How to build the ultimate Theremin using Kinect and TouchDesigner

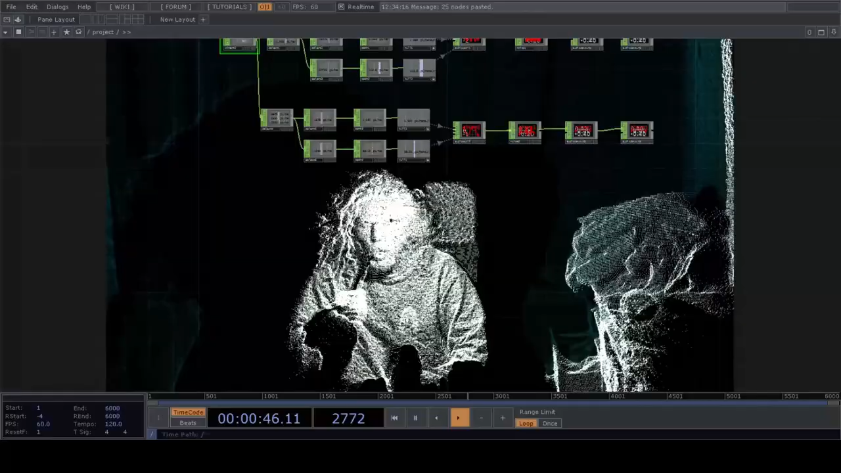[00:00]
hello everyone and welcome to my very first touch designer tutorial during the following we're going to learn how
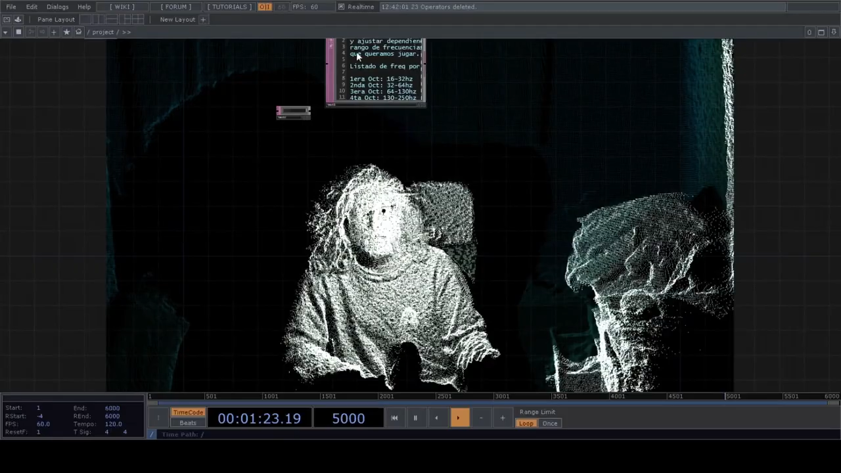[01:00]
gonna leave that so the first thing we're gonna need is a connect chop from which we're gonna take a few parameters to play with
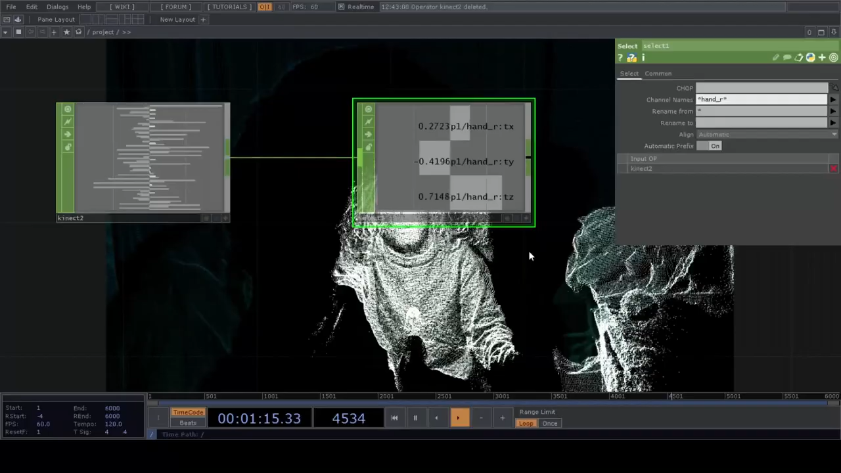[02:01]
okay i got the hand parameters from here to here far more simple
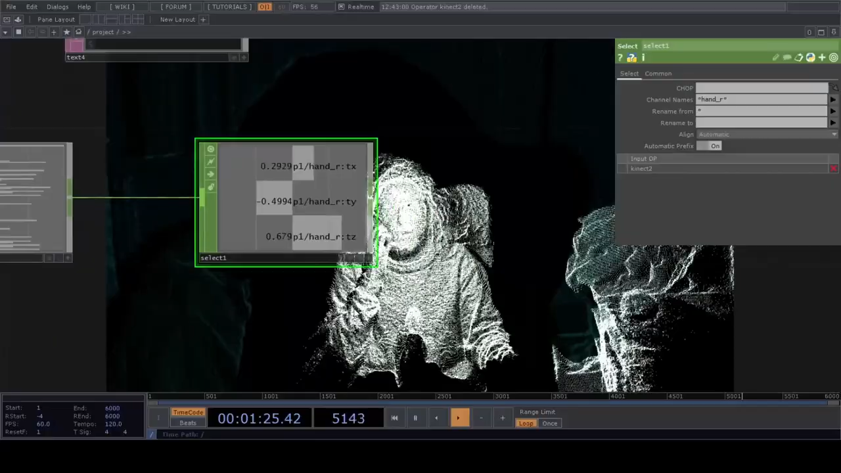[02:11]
and i'm gonna divide this with a few
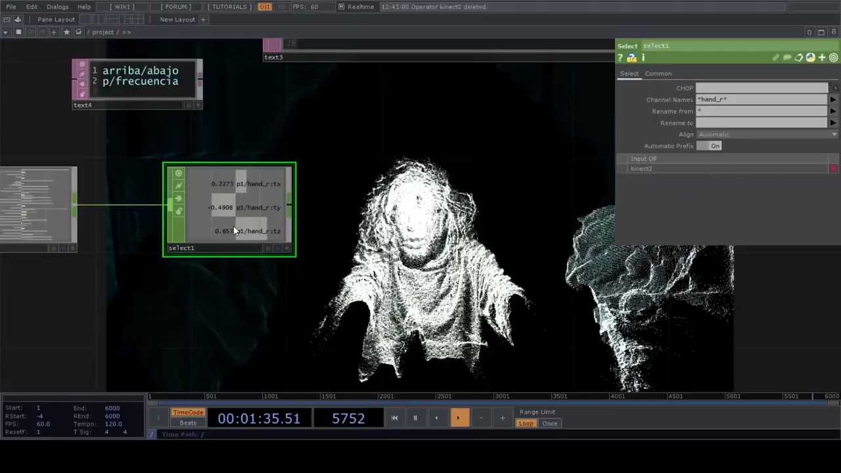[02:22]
selects i'm gonna divide the x axis from the y axis
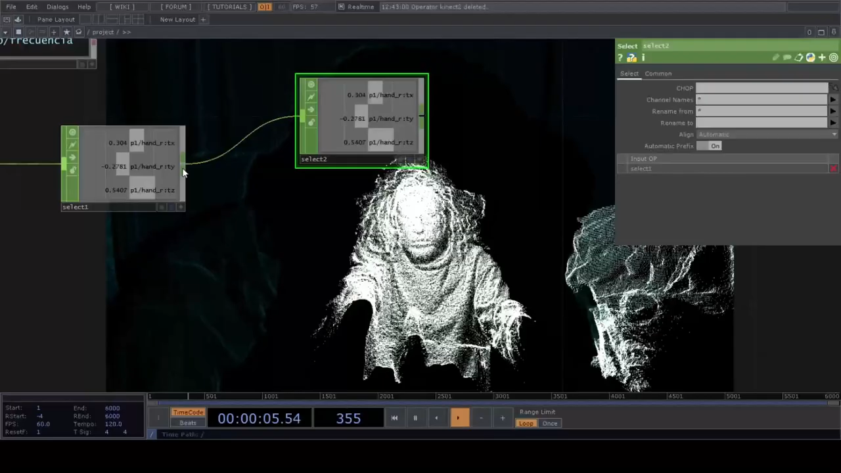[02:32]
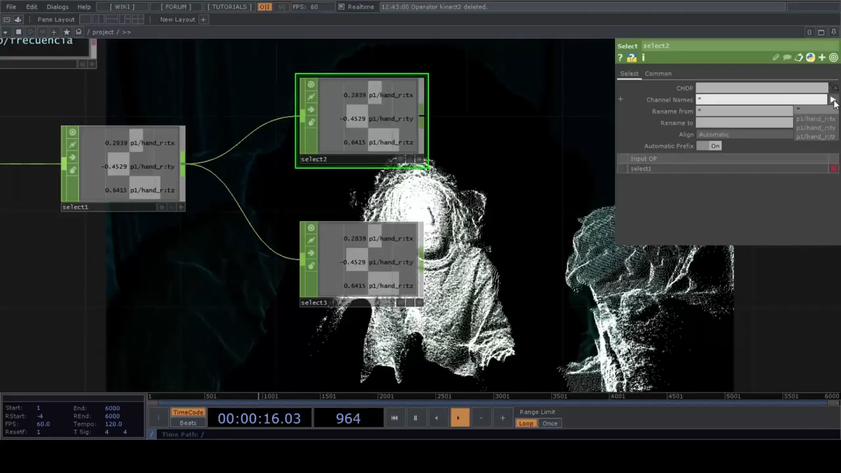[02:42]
so so
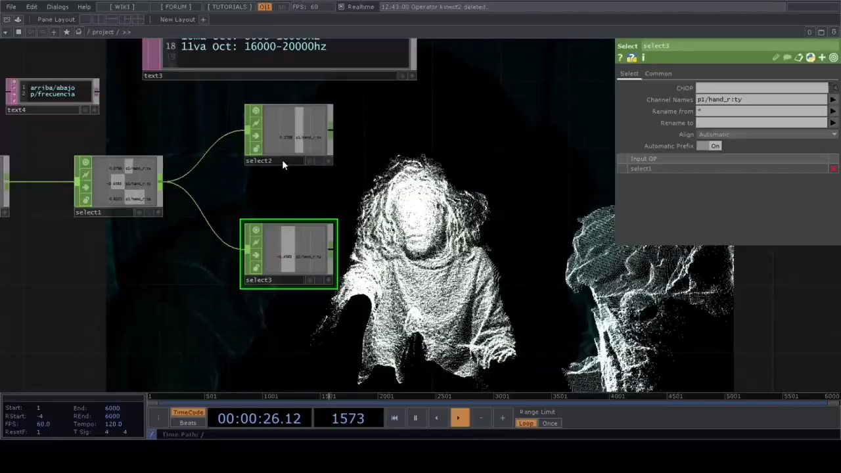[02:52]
and here is probably the most important part of the tutorial we need
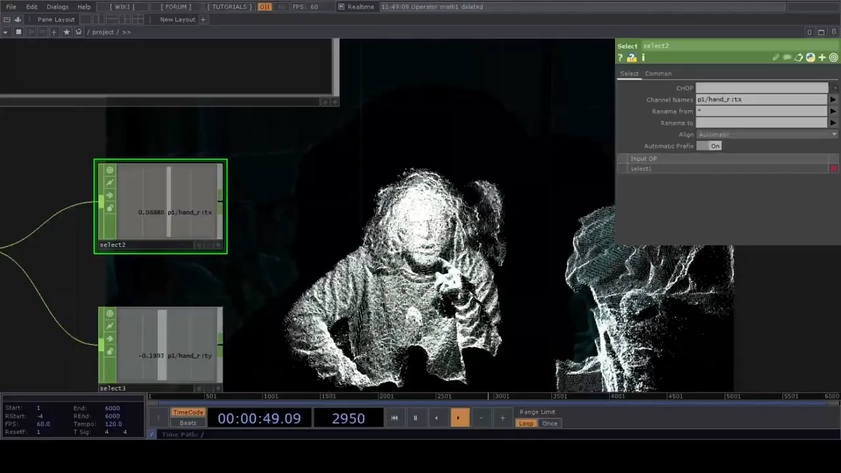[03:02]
to specify our connect chop the range of values we're going to use with our in this case right hand and to which value we're
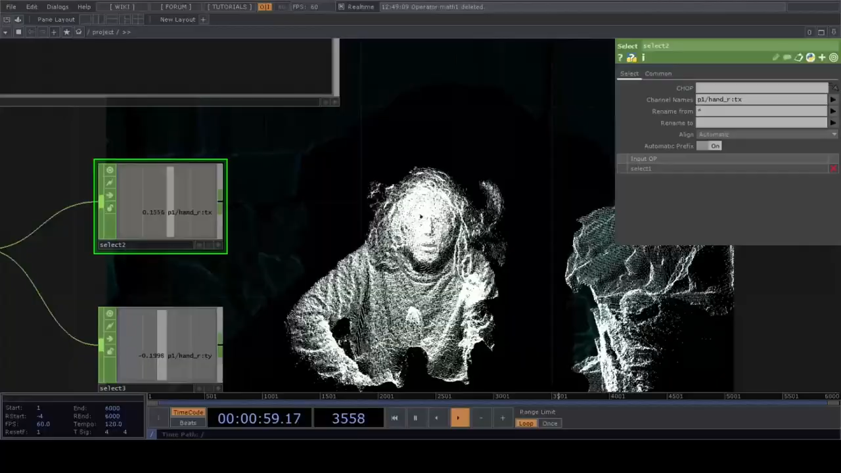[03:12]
going to transform it so we can use later on this value to control our oscillators yeah we're going to use oscillators to imitate it I'm not imitate just make simple plain theremin in
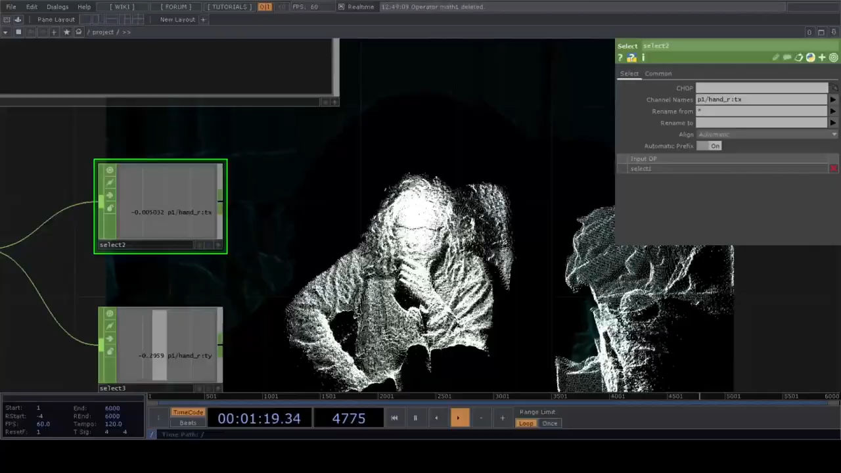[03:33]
this case I'm using the excess axis but
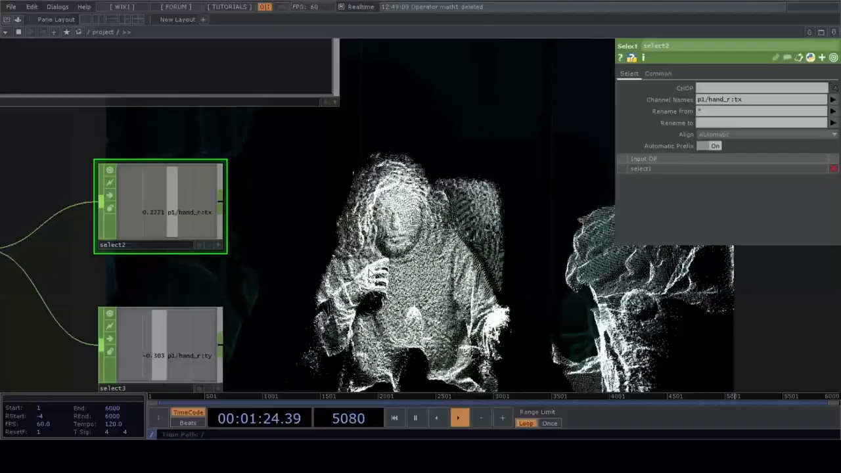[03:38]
we are also going to make use of the y-axis too in fact I'm going to make use of the y-axis first so how
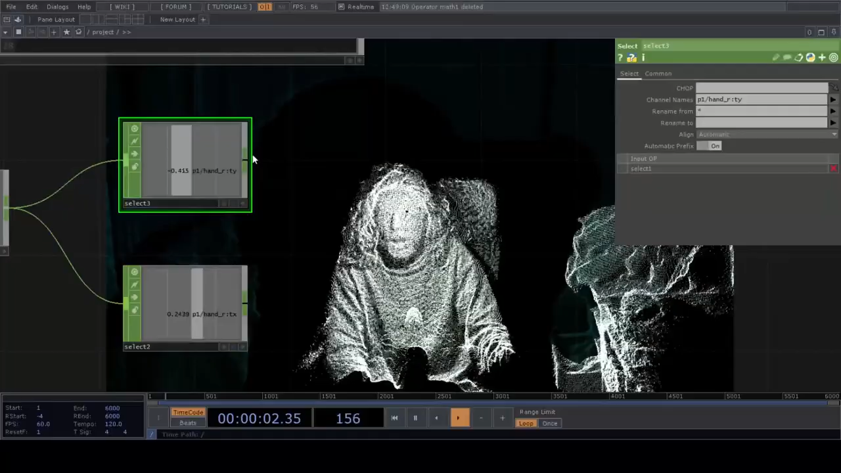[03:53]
are we going to do what I just said we're going to use the math chop it's a recording yeah so
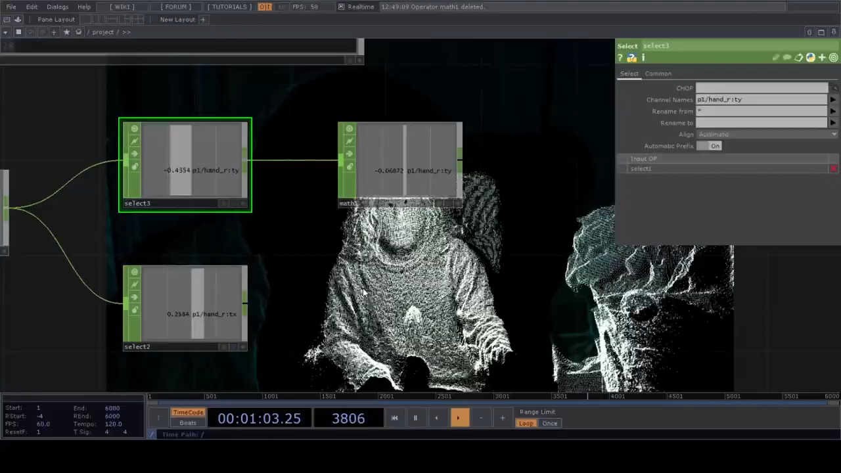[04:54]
perfect so remember the from range will be the values we are
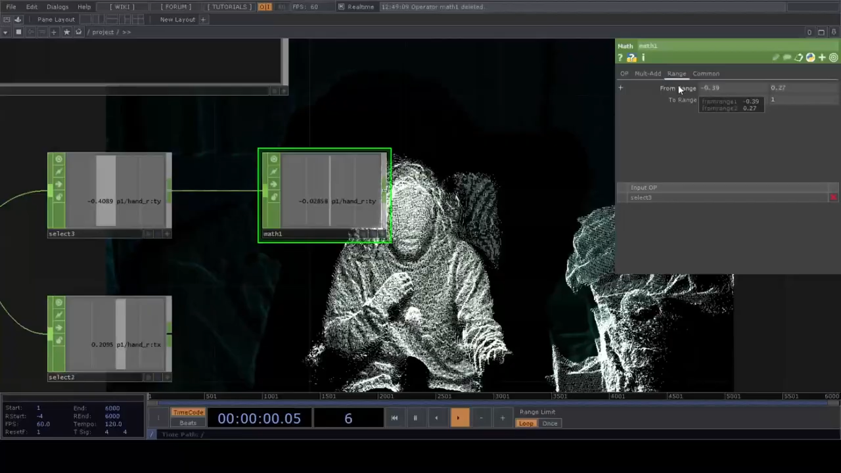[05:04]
going to use physically I'm using from minus 0.39 to 0.37 because it's comfortable I'm not extending too
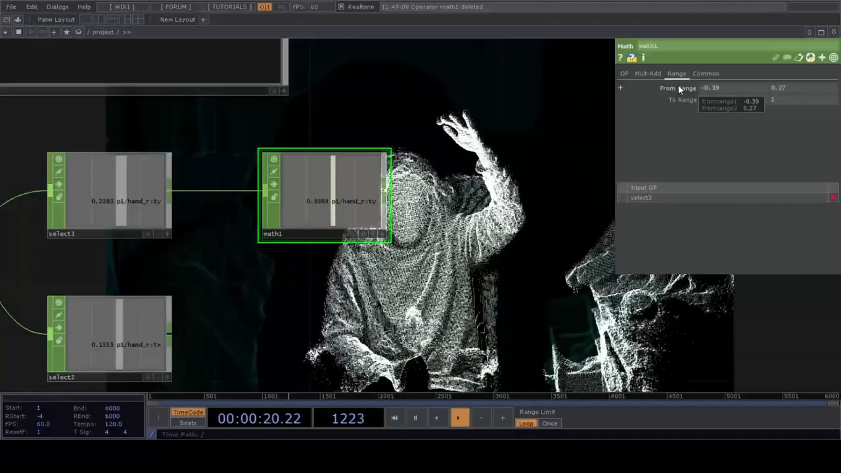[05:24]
much and the two range will be into what values we want to transform
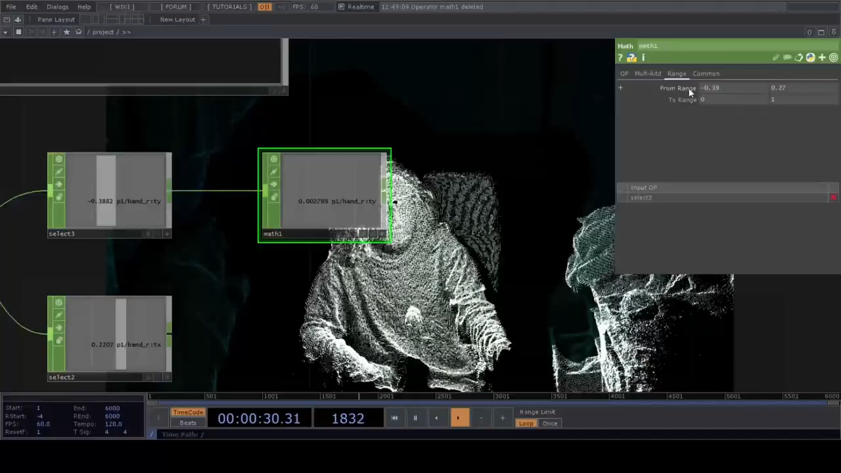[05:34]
the original ones okay in this case I'm going to do a little little I'm sorry in this case we
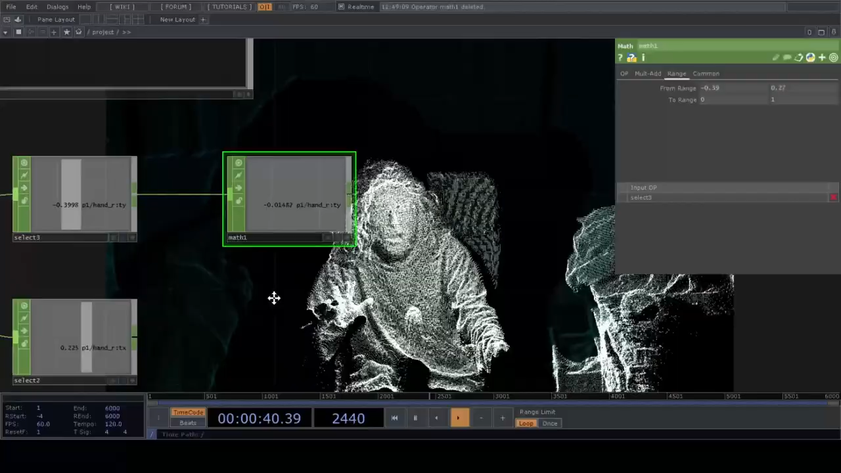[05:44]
are going to control the first oscillators pitch